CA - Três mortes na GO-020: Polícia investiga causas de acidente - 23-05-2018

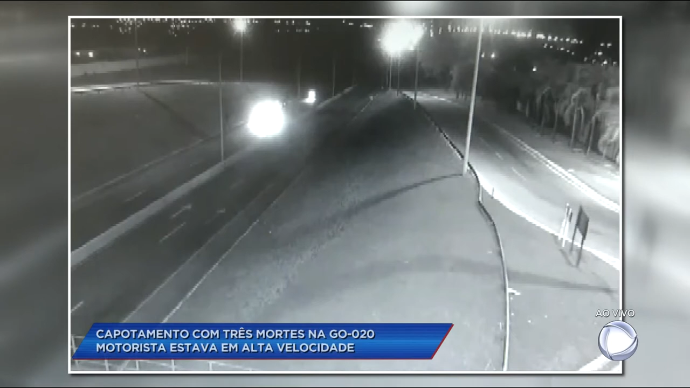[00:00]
Essas imagens de uma câmera de segurança da rodovia mostram quando o primeiro carro passa a mais de 240 km por hora.
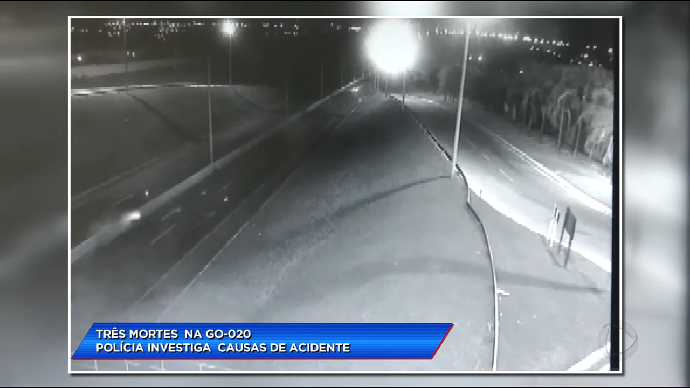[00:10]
Logo em seguida, é possível ver as faíscas da batida e o capotamento do outro carro.